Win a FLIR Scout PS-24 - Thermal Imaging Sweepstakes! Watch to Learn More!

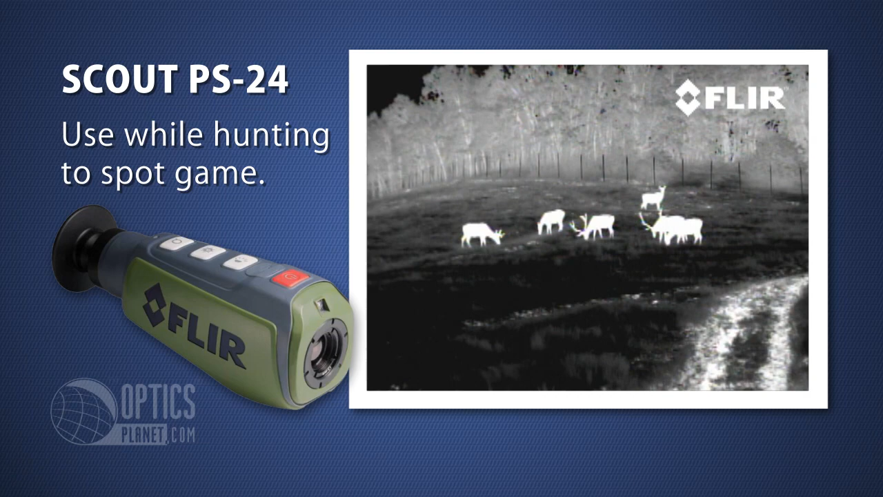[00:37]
And it comes in handy if you're tracking a downed animal thick brush.
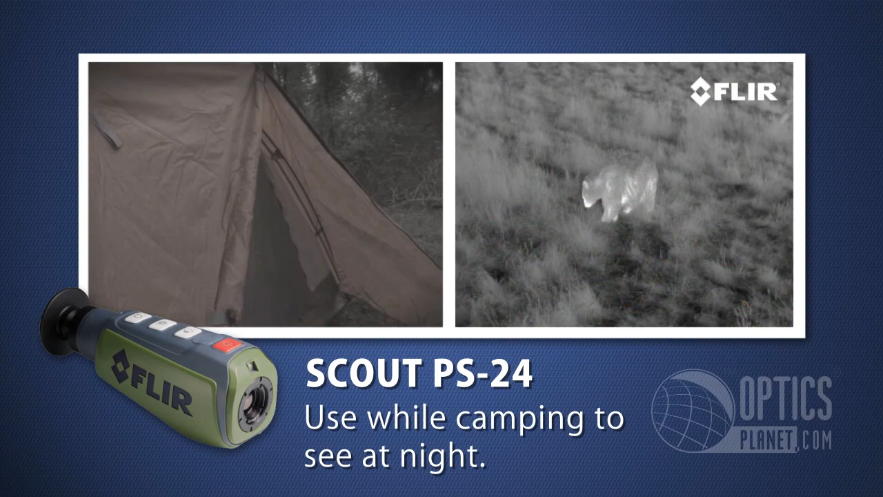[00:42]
Likewise, it is also useful for camping when you check to see what that noise was outside your tent.
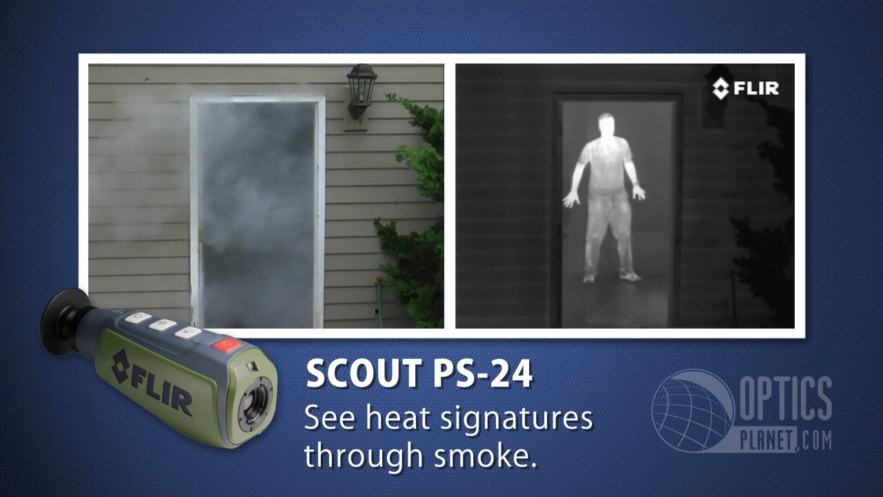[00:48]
Firefighters can use a scout to spot people through thick smoke in a house fire. It can also be used for home inspections to find heat leaks around windows.
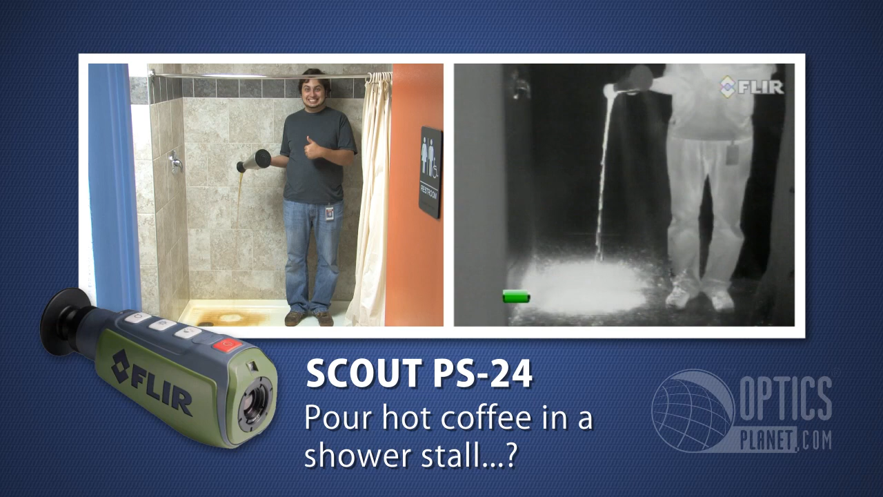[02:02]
Find that feral cat that's been loose in your apartment for weeks.
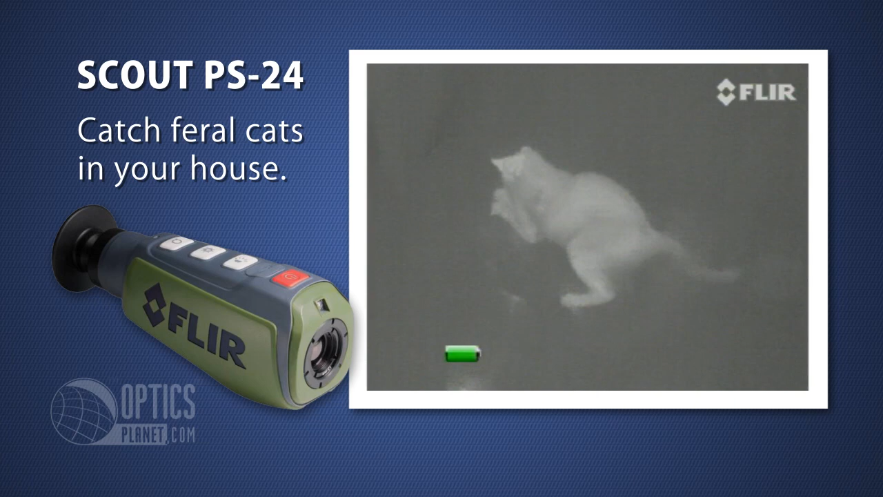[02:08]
Spot a ninja perched above you in a tree.
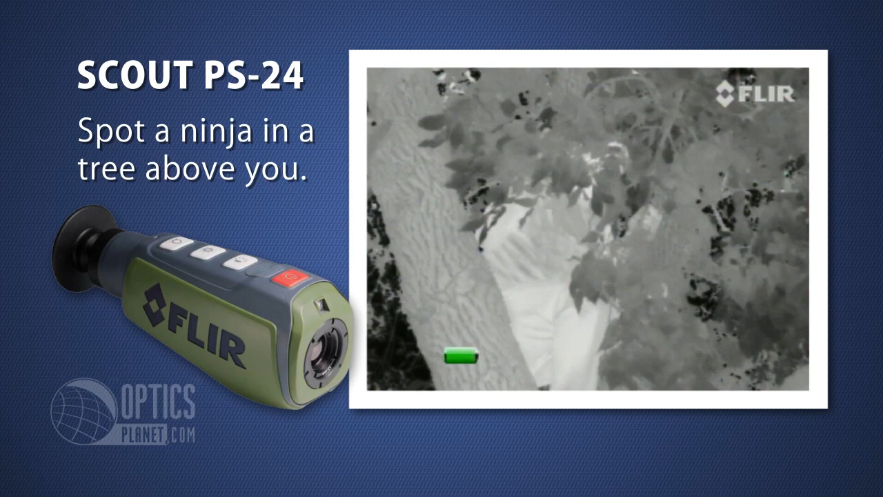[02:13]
And even identify a gas leak.